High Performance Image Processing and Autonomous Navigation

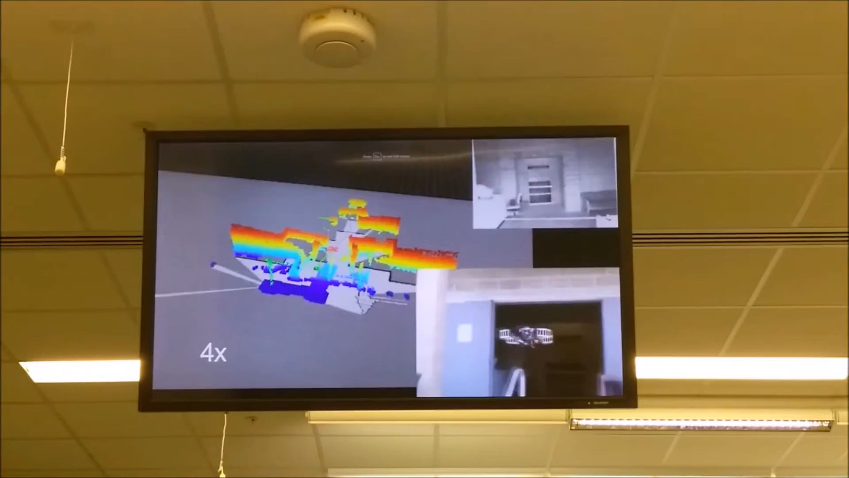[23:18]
All computations are performed on-board using a 1.6 GHz atom processor.
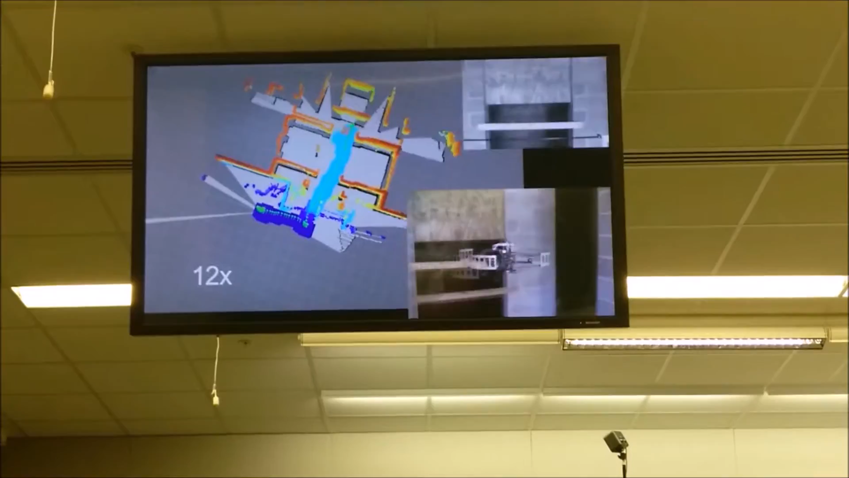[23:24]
The robot is able to navigate autonomously in indoor or outdoor, GPS-denied environments. The robot maps its surroundings, localizes in that map,
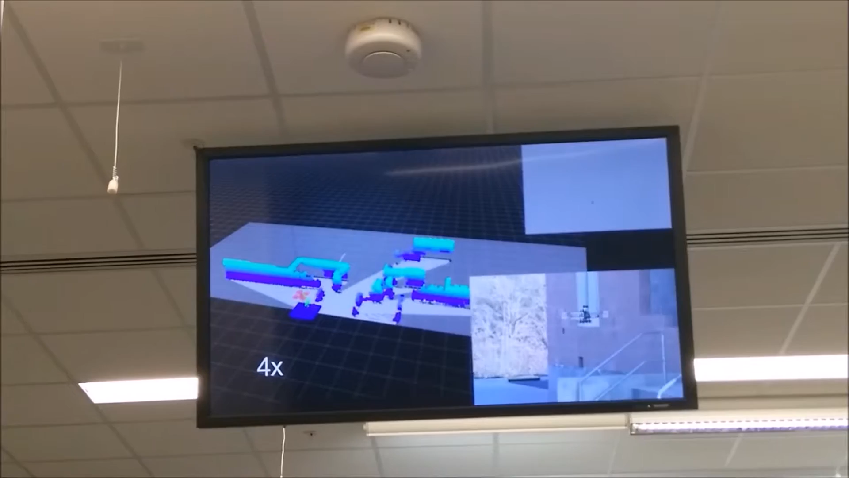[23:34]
and generates plans in real-time to navigate in the environment.
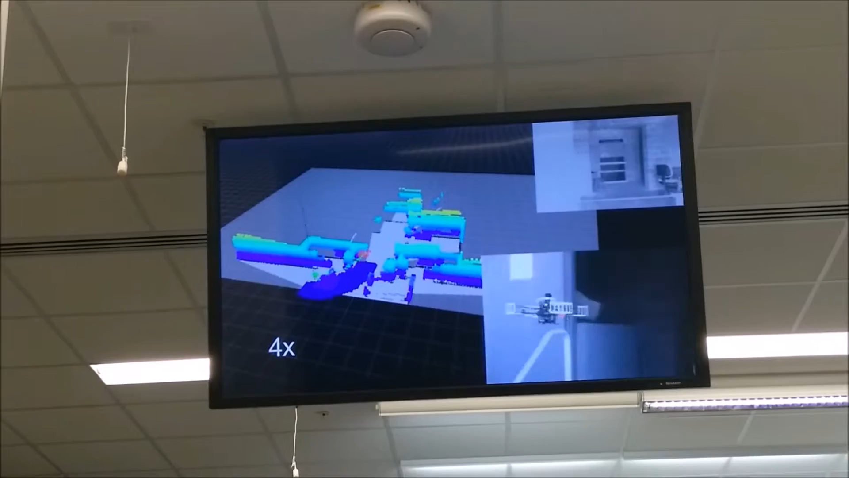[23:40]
A vision-based loop closure module enforces global consistency of the map.
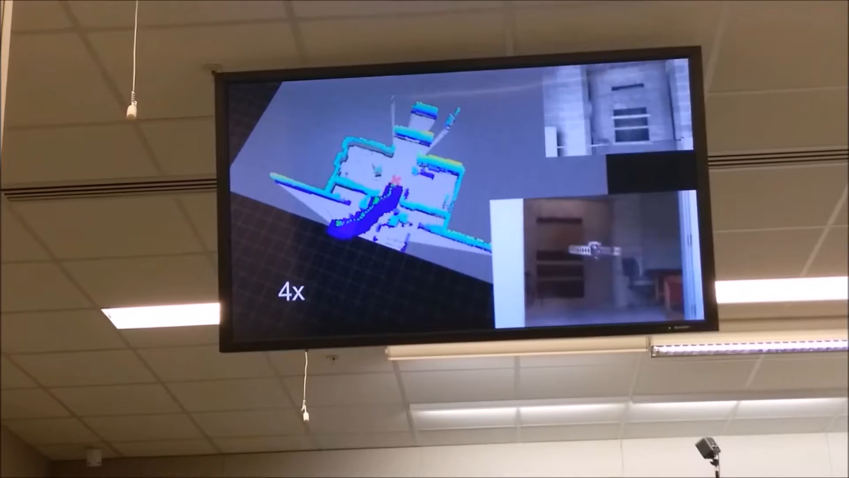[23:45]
An RRT-STAR-based planner provides an any-time
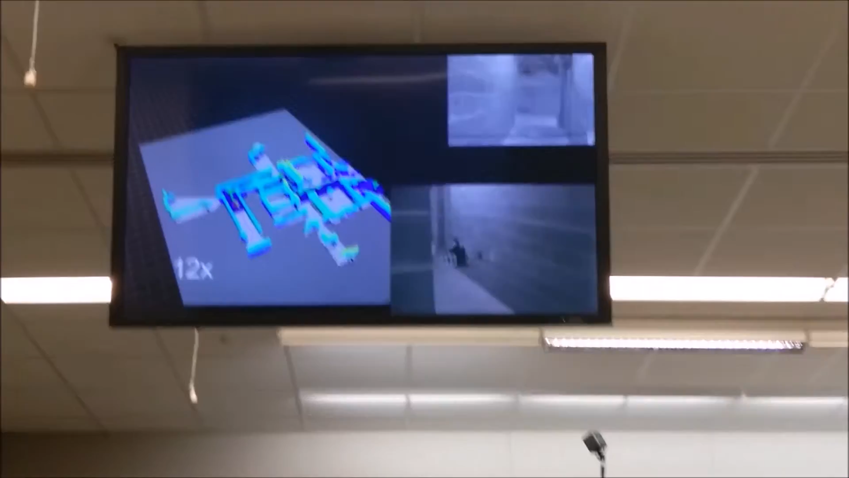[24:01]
planning solution that fits the traditional constraints of the robot. This planner also enables online re-planning and obstacle avoidance.
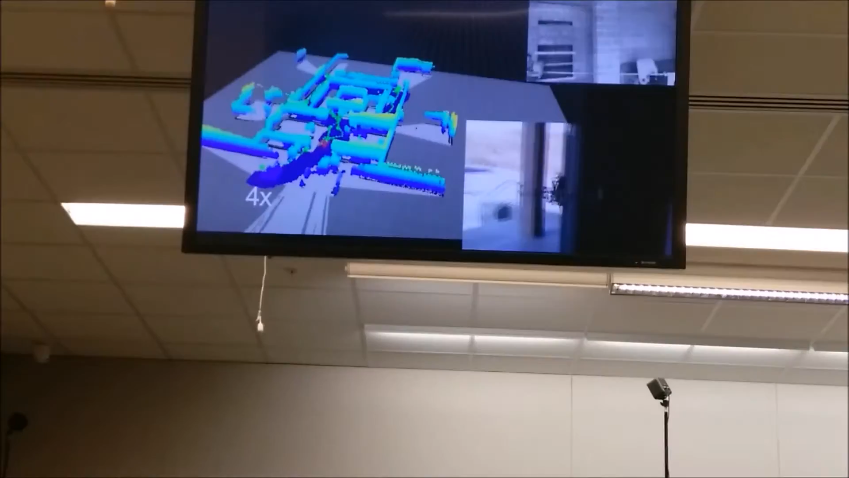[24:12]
So you can see how they sped up. It takes a lot of time for just bigger things out of this going around.
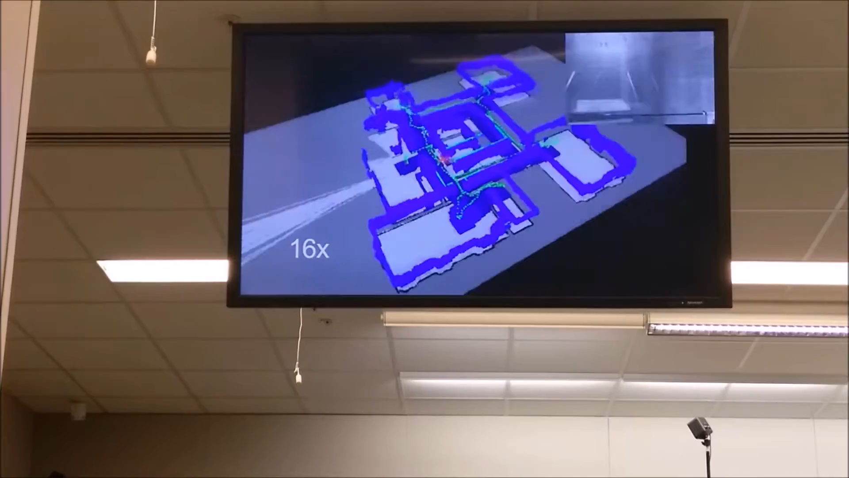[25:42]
In the last experiment, we construct a large-scale multi-floor map. The robot is hand-carried to emulate flight as the length of this experiment is beyond the feasible flight time of the robot. The major building structures, including walls, floors, and windows, are successfully reconstructed in the 3D map.